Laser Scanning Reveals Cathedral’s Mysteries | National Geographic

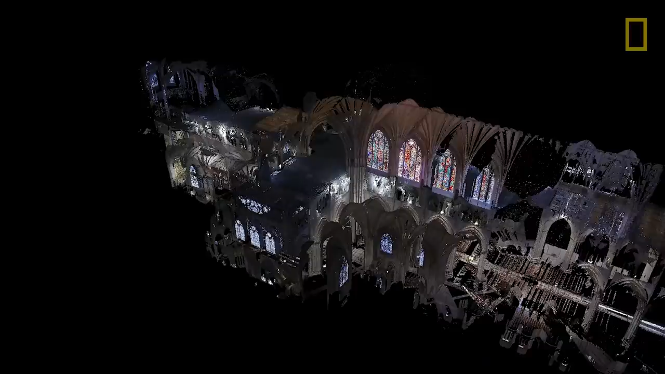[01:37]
So it generates a whole cloud of data points that's
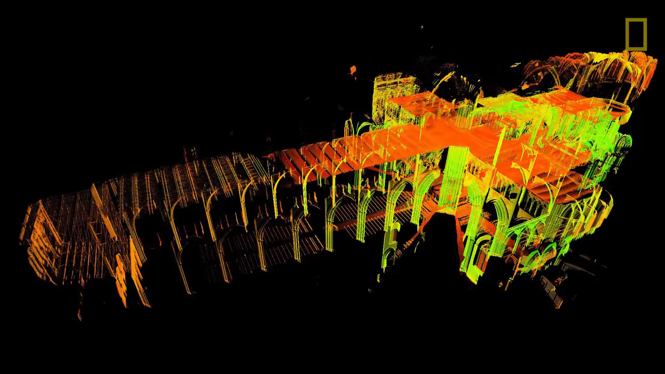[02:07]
You can measure your way into articulating the exact curvature of this thing and
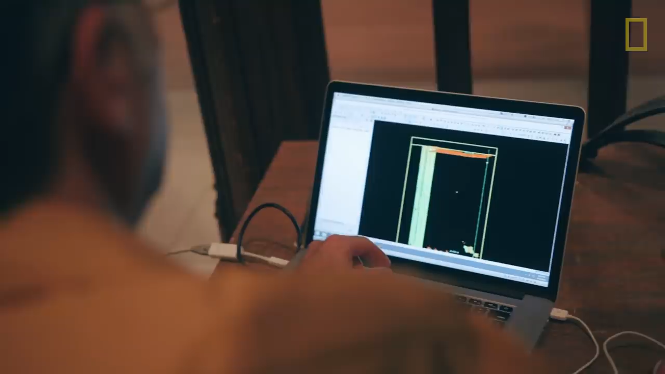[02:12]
once you realize the curvature then you can project it on up.
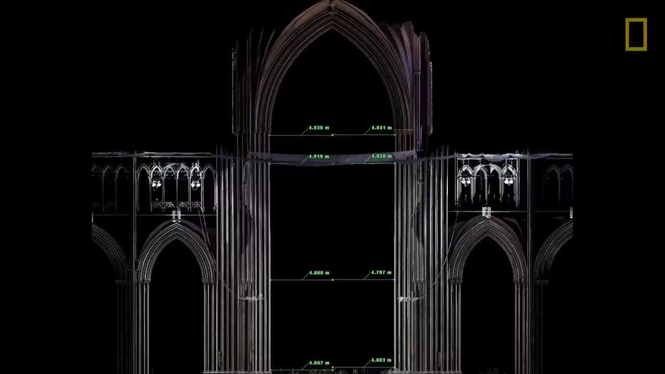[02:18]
So that's the smoking gun. The verticals go up, the great piers go up and then they start slowly to bend outwards.